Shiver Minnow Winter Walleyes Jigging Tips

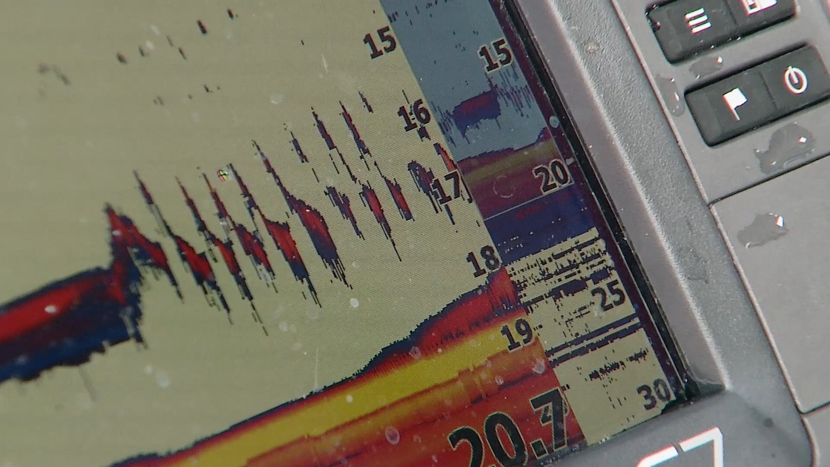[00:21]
When the marks come in and they start coming up at the lure,
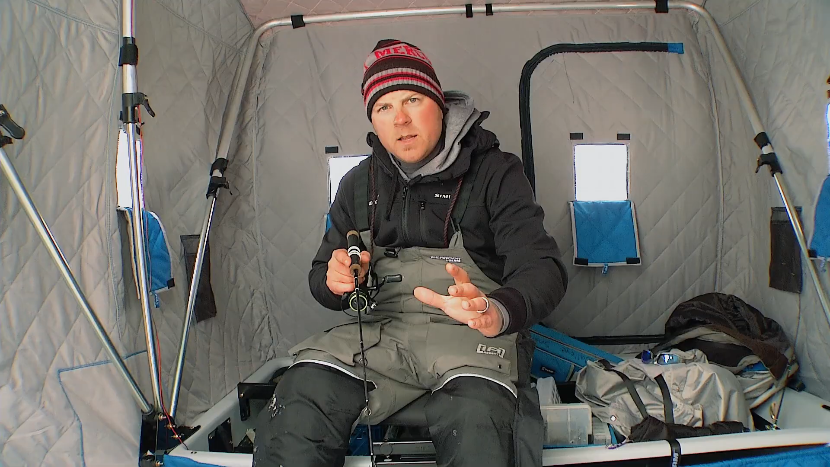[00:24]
typically you're gonna want to raise it and you're still working that action, but we found that it's actually scaring the fish. I don't know what it is, but it's kind of weird.
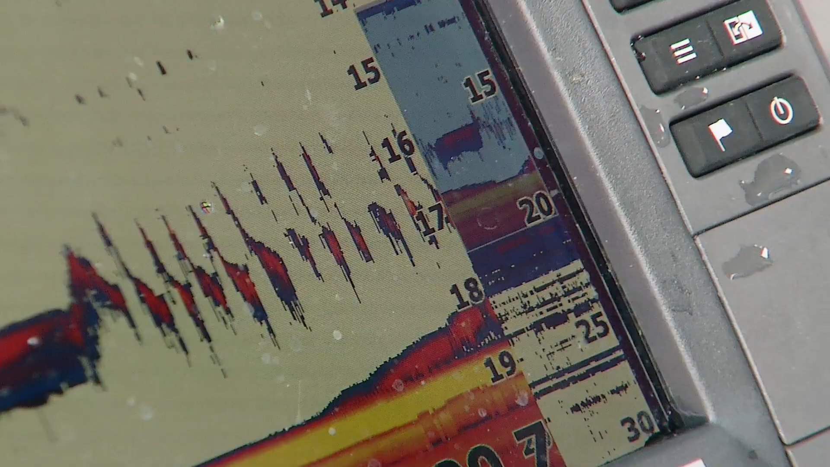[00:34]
So what we're doing with these shiver minnows is basically when that fish comes up and you can see it on the graph come right to the shiver minnow,
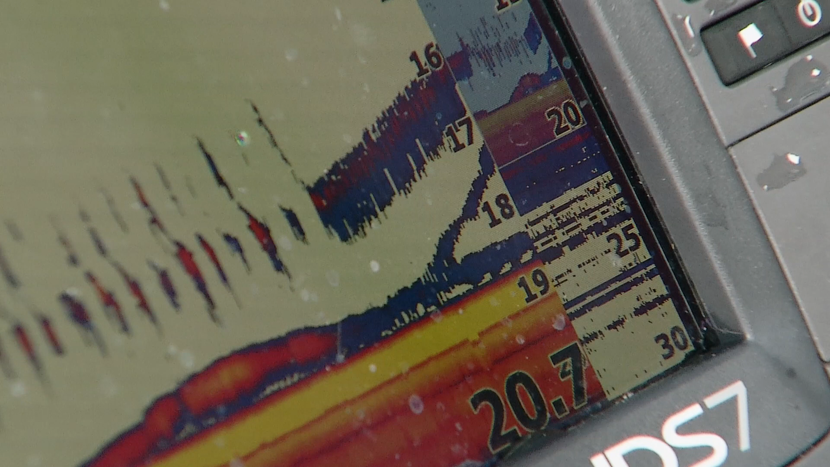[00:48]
But then of course, because they're turned off a little bit, some of the times they won't even hit that. So the other way we're getting these fish to bite is basically when that fish goes back down to the bottom,
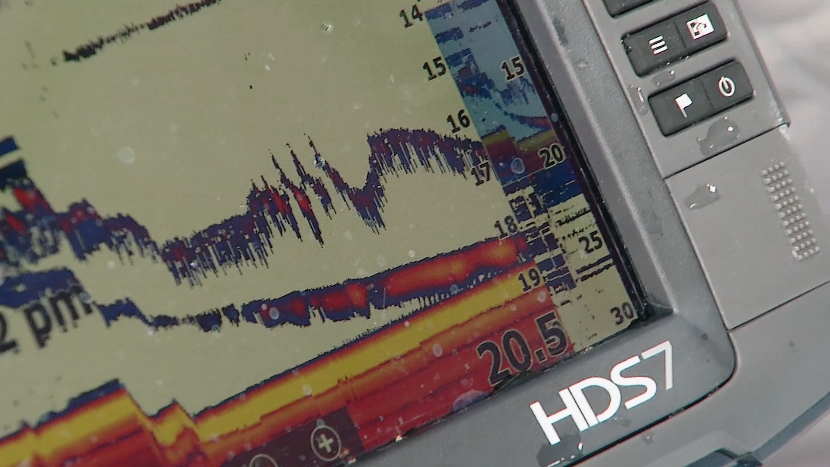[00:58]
after you've lifted it a little bit, you're gonna meet it in the middle on the drop with a really slow drop and really,